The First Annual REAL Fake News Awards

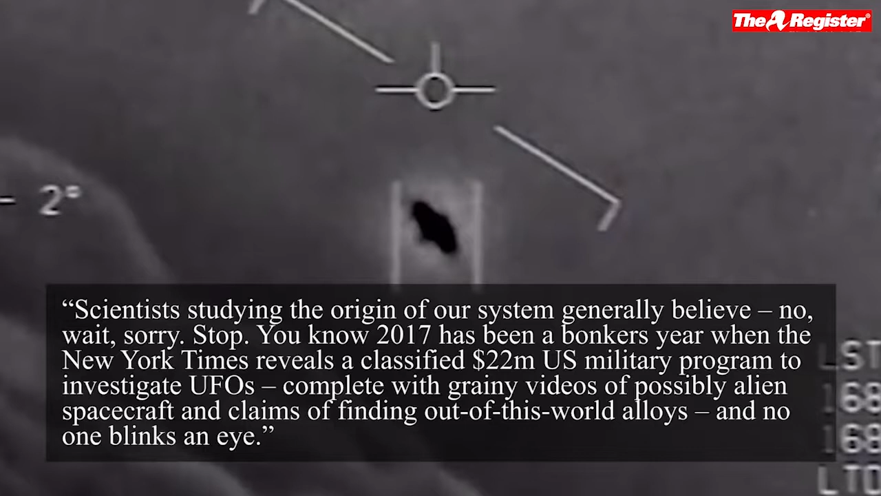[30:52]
military program to investigate UFOs, complete with grainy videos of possibly alien spacecraft and claims of finding out-of-this-world alloys, and no one even blinks an eye. Did you miss that report?
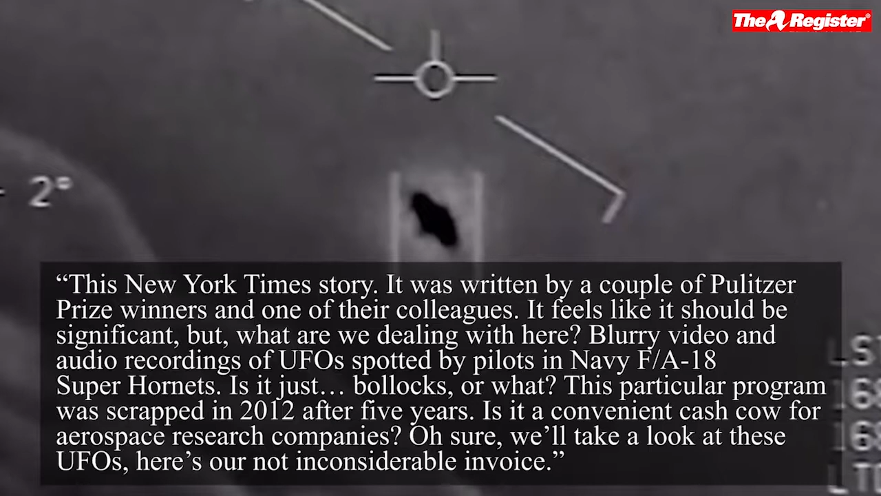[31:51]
Blurry video and audio recordings of UFOs spotted by pilots in Navy F-A-18 Super Hornets? Is it just bollocks or what? This particular program was scrapped in 2012 after 5 years. Is it a convenient cash cow for aerospace research companies? Oh sure, we'll take a look at these UFOs. Here's our not inconsiderable invoice. On the surface, this NYT expose looks exciting, but just what exactly was proven by Uncle Sam's classified probe into UFO sightings? Anything?
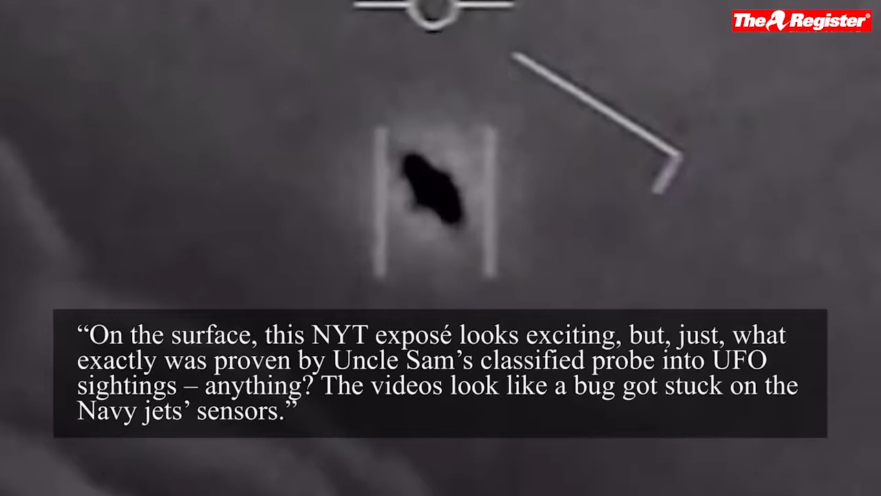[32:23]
The videos look like a bug got stuck on the Navy jet's sensors. Right, sorry, real science.
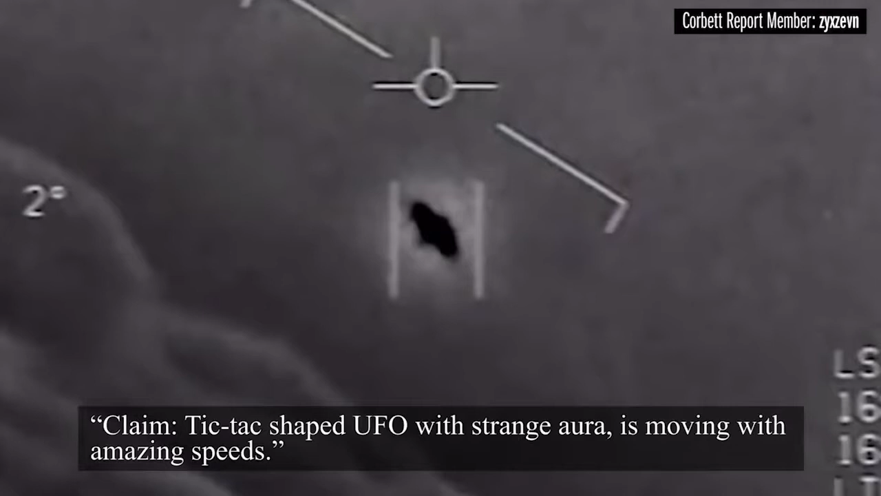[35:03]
The claim, tic-tac-shaped UFO with strange aura is moving with amazing speeds.
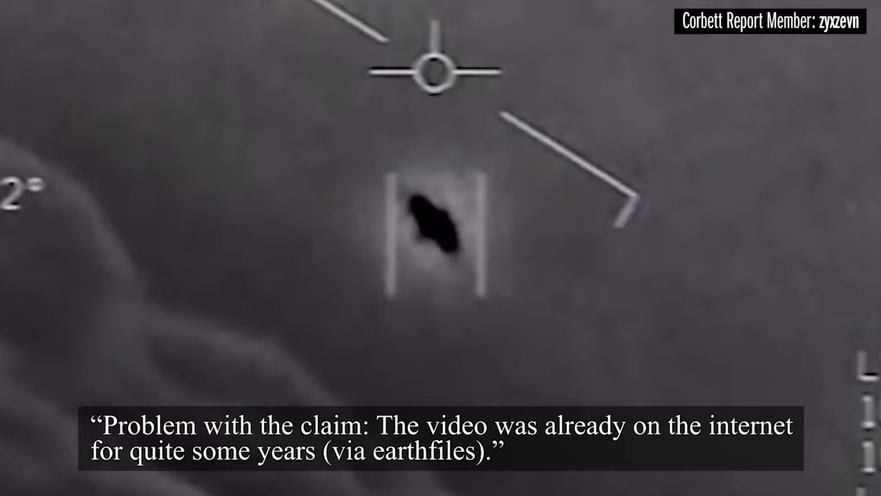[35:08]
The problem with the claim, this video was already on the internet for quite some years via Earth Files.
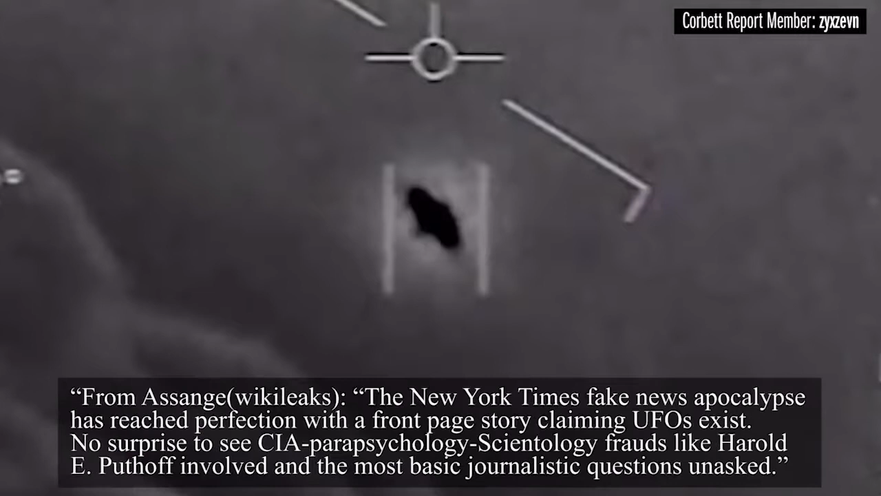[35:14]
And from Assange, WikiLeaks, the New York Times fake news apocalypse has reached perfection with a front page story claiming UFOs exist. No surprise to see CIA parapsychology Scientology frauds like Harold E. Puthoff involved and the most basic journalistic questions unasked. Explanation as given via UFO researchers, specifically Dark Journalist YouTube channel.
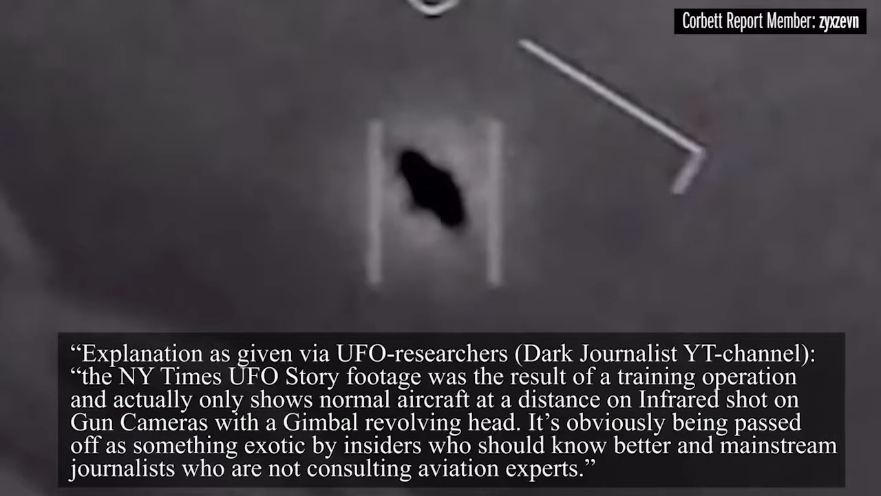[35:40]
The New York Times UFO story footage was the result of a training operation and actually only shows normal aircraft at a distance on infrared shot on gun cameras with a gimbal revolving head.
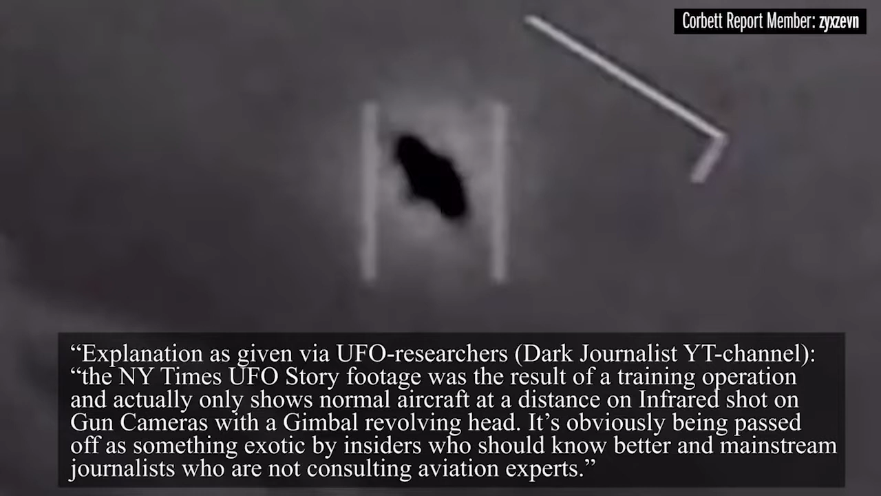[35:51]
Is obviously being passed off as something exotic by insiders who should know better and mainstream journalists who are not consulting aviation experts. The shape and aura caused by infrared camera being slightly out of focus,
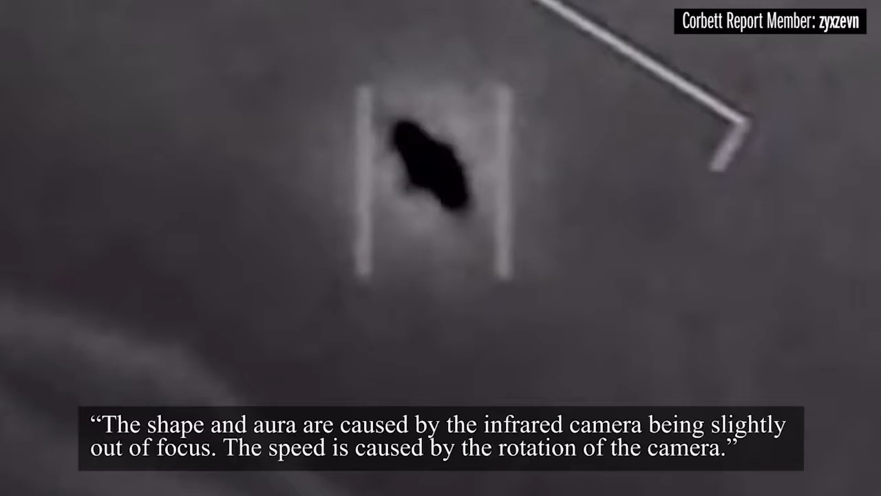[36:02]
the speed is caused by the rotation of the camera. Zix7 goes on to say, I don't think this will be in the news soon, though.